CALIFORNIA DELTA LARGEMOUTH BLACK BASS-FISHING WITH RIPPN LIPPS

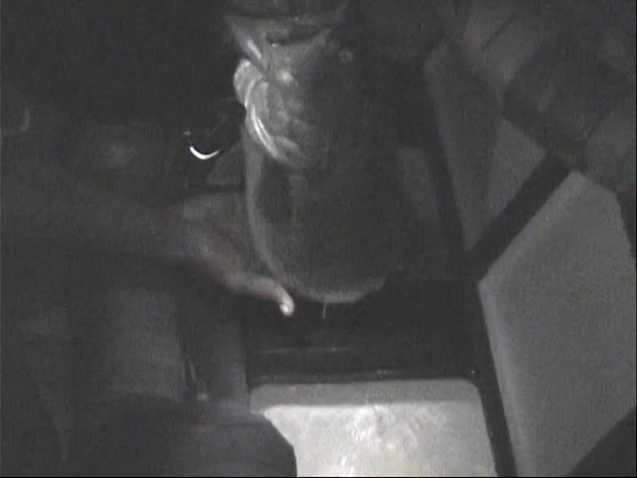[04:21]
Big daddy. He hit off the white spinner bait right off the point. Just like the professional told y'all, them points are so deadly.